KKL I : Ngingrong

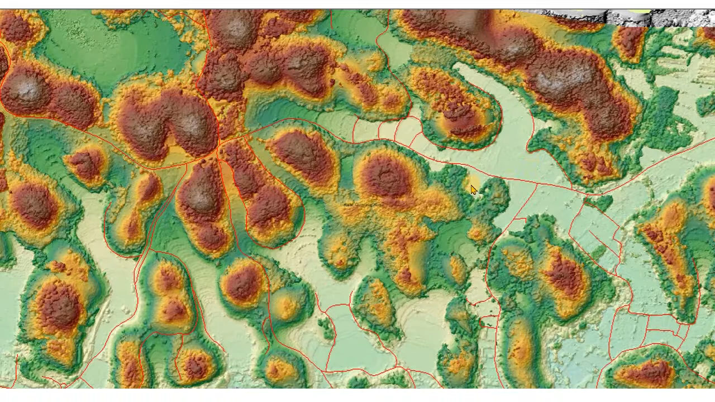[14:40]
Bentukan kerucut yang dipisahkan oleh corrosion plane ini kemudian dalam publikasi kami disebut dengan residual Kunkars.